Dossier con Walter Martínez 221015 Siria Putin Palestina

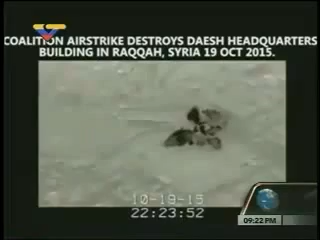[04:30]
Y esto es parte de la información del ataque al Estado Islámico en las tomas nocturnas... ...y a través de las cámaras de a bordo, ¿no? Ataques a los cuarteles generales. Y la coalición internacional liderada por Estados Unidos contra el Estado Islámico...
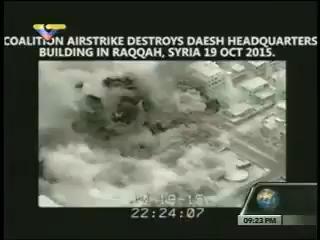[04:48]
...dió a conocer un video de octubre para mostrar un ataque aéreo contra presuntos militares en su bastión de Raqqa, en Siria.